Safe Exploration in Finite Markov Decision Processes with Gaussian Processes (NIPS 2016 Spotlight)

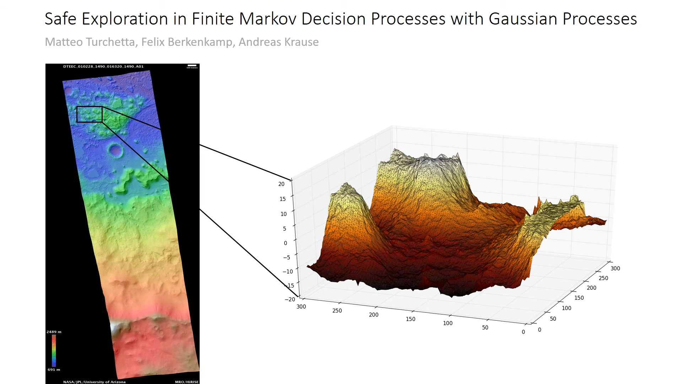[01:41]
In the plot, we can see an altitude map of the area that the robot wants to explore.